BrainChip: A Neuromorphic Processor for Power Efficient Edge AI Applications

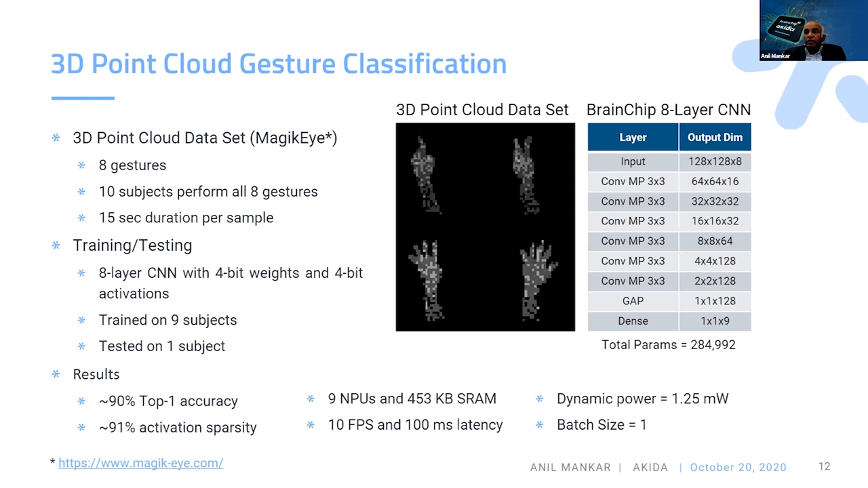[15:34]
So that leads to a dynamic power of only 1.25 milliwatts, which you are doing at 10 frames per second for a vast size of one. So pretty good example of a 3D point cloud where the activation sparsity and waste sparsity can be benefited by low power hand gesture classification. The second network I want to talk about is actually olfactory classification.